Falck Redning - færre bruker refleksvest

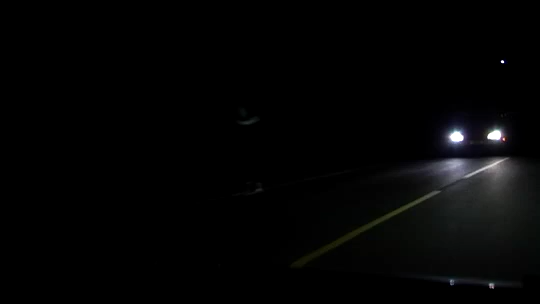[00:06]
Det gir en bilist som kjører i 50 km i timen to sekunder på å oppdage deg.
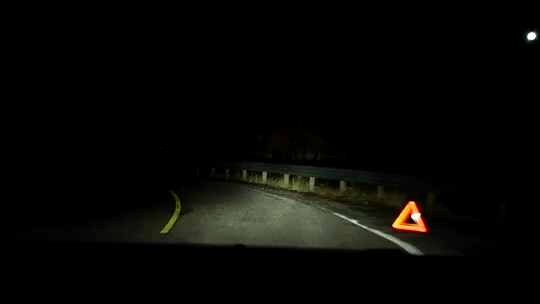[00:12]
Har du på deg refleksvest kan bilisten se deg på 140 meters avstand og er dermed 10 sekunder til rådighet. Bruker bilen fjernlys synes du på 400 meters hold. Hvert år blir noen påkjørt mens de setter opp varseltrekant etter å ha stanset langs veien.